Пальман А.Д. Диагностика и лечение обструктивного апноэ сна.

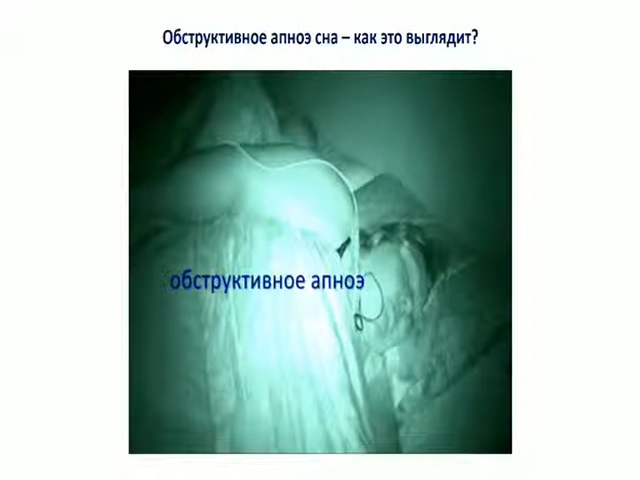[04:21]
Ну, я так подозреваю, что если кто-то попробовал вдохнуть и не дышать, он уже сдался, она продолжает не дышать. Вот это все продолжается один эпизод обструктивного апноэ. Производит впечатление, да?
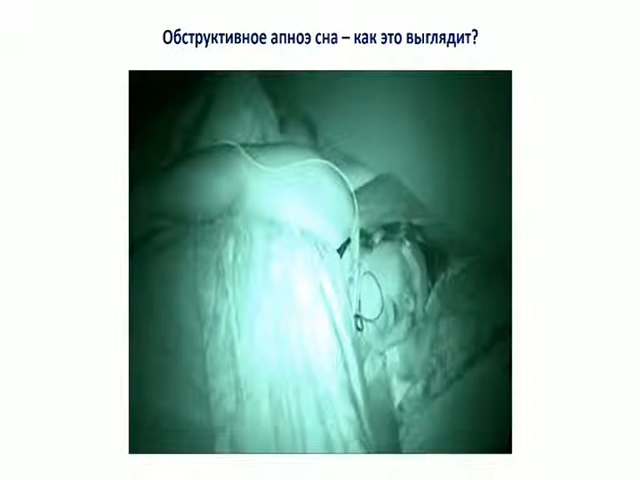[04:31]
Вот, и вот она вот наконец-то вот подбудилась, схрапнула и задышала. Вот, собственно говоря, и вот теперь представьте,